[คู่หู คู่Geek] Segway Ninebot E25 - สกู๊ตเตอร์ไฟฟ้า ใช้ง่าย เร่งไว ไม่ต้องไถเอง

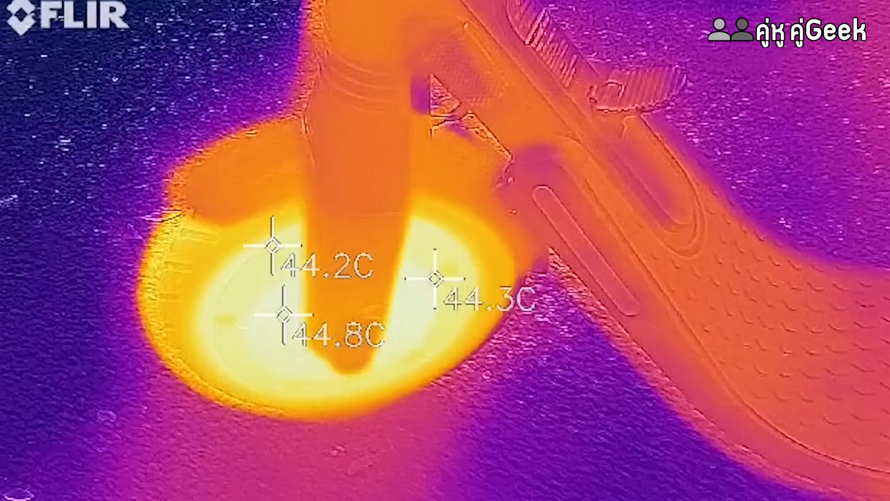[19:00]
ผมเคยลองจับๆดูมันก็ไม่ได้ร้อนหน้าเกียดอ่ะTermal Tamera เราบอกว่า อุณภูมิประมาณนี้แหละครับผม